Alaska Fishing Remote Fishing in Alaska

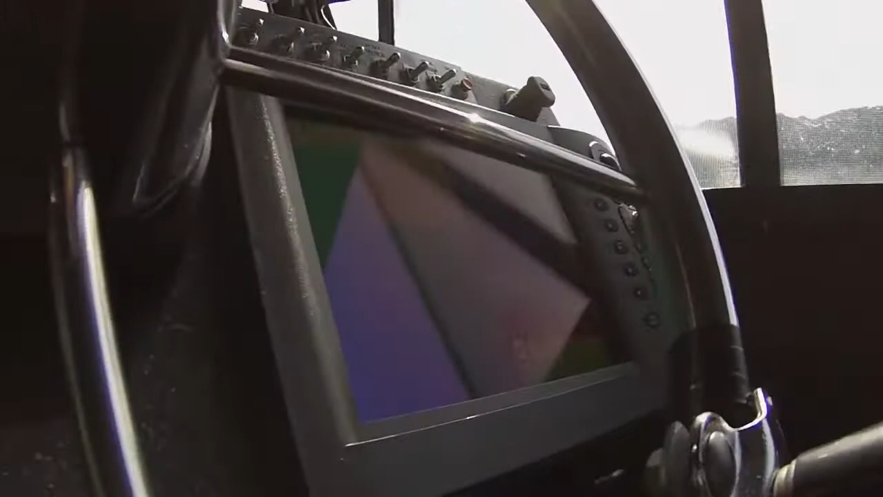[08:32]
We're about 100 feet down. And there's a little rift.
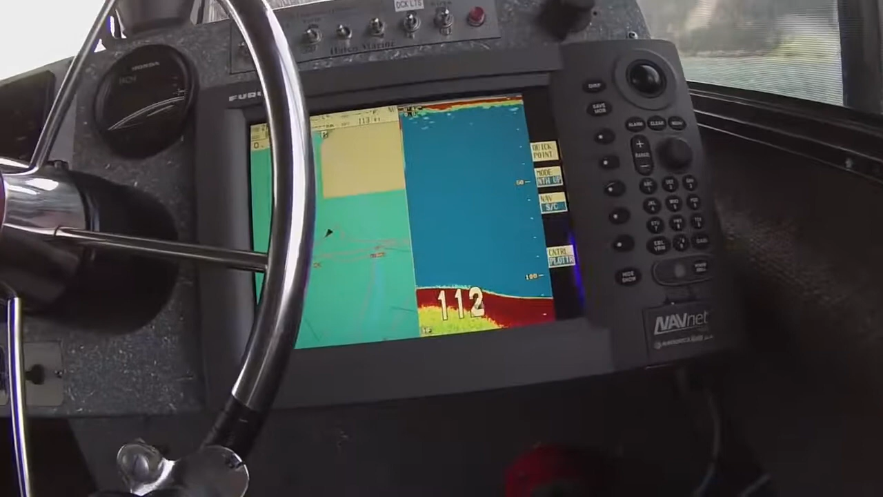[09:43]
So you can start to see that land down there leveling off.
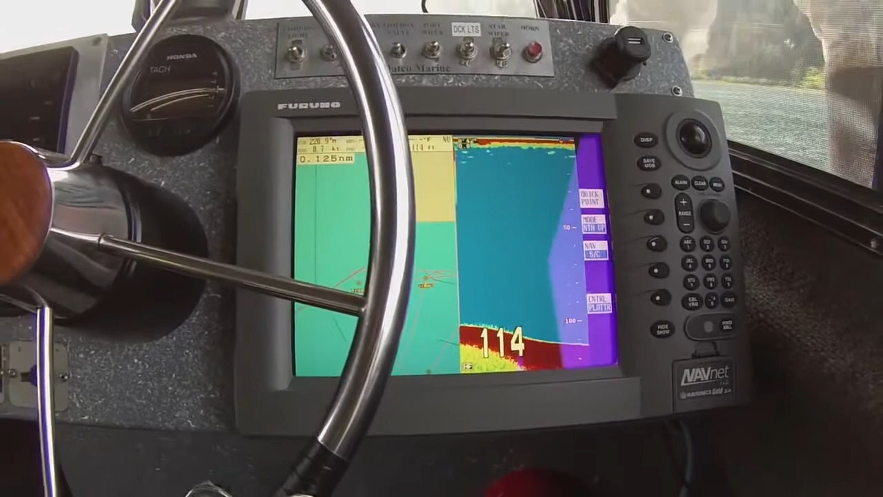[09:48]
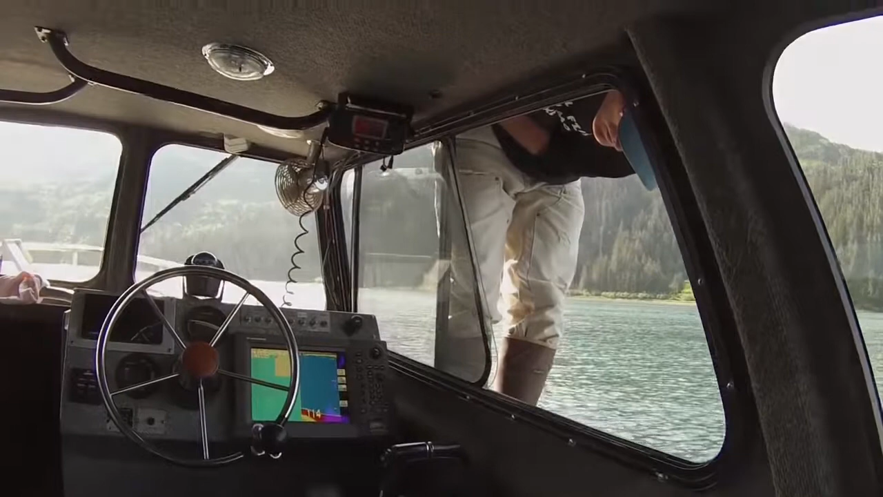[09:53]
So right now he's finessing it. So where you see us leveling out now,
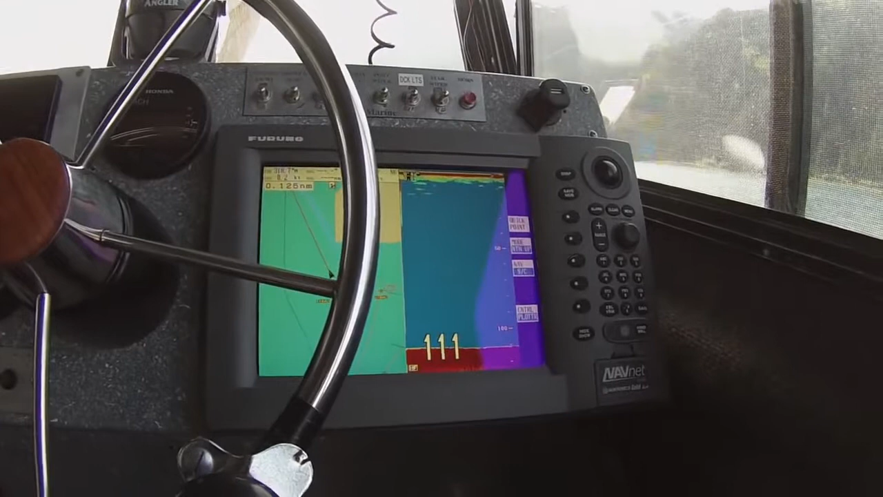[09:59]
a little bit further back is structure where the fish is gonna be.
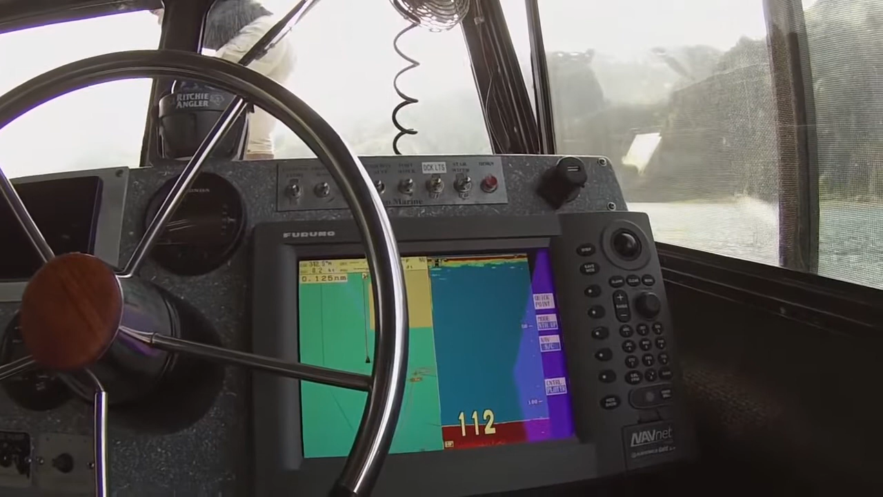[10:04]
So he's trying to get us close enough to where they will come after the bait. But he has to let us out with the anchor, because the anchor's set right now,